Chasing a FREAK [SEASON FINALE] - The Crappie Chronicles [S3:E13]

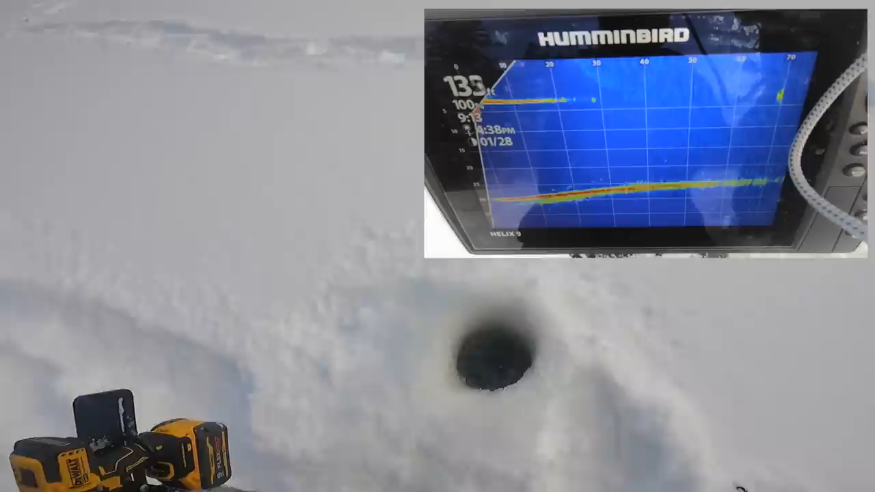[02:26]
Way too far. Come back 10 feet. Towards me. 15 feet. I'm trying to get him so they swim through.
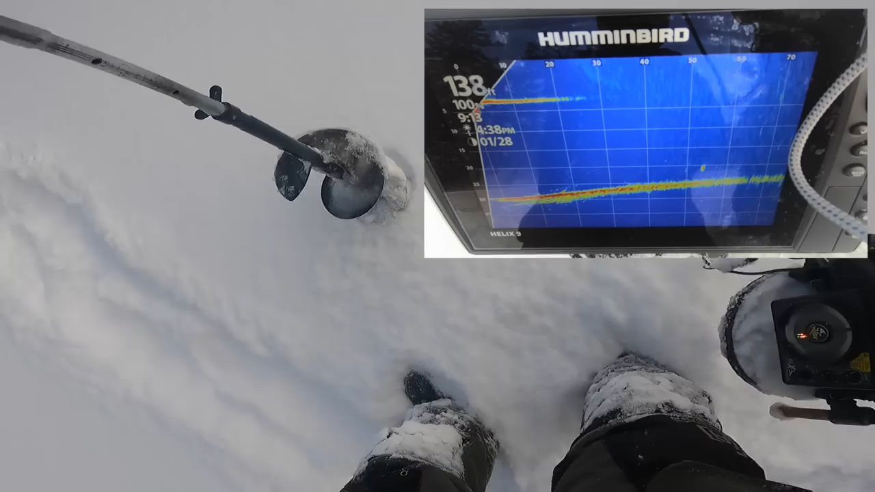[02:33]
Oh, now they're coming back this way. Yeah, so come 15.
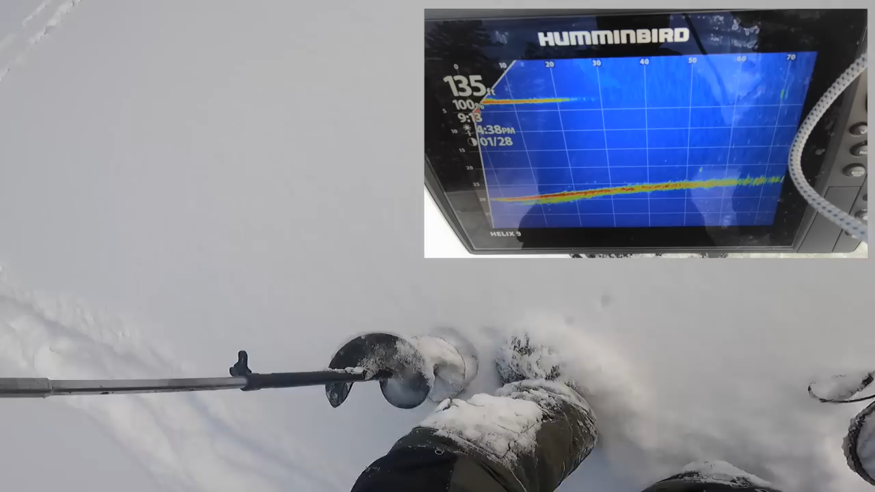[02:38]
And go this way a little bit, Pig. There you go. They're almost going back under his first hole. Yeah, I'd go back. Go to your first hole. Go back right to that now. Hole. They're swimming. Drop the auger. Yeah, they're almost under that hole right now.
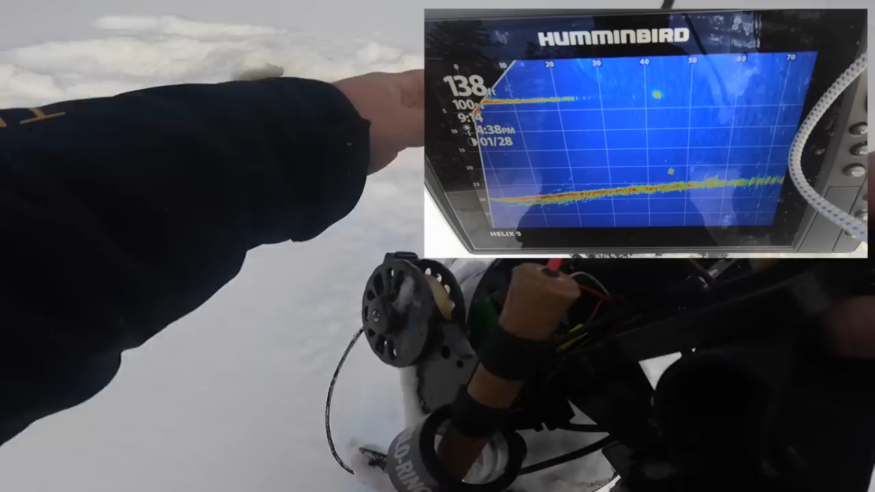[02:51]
Oh yeah. Yep, they're gonna be oh, under. Oh god, you.
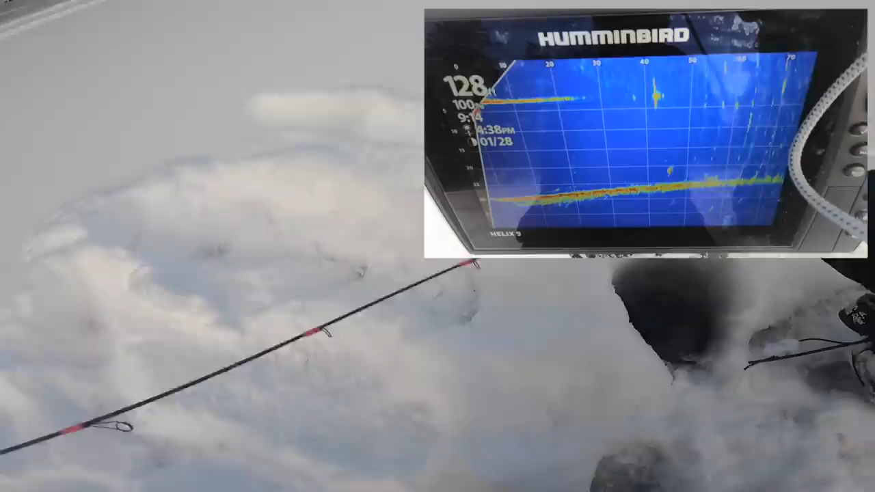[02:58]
This is gonna be perfect. Get down there.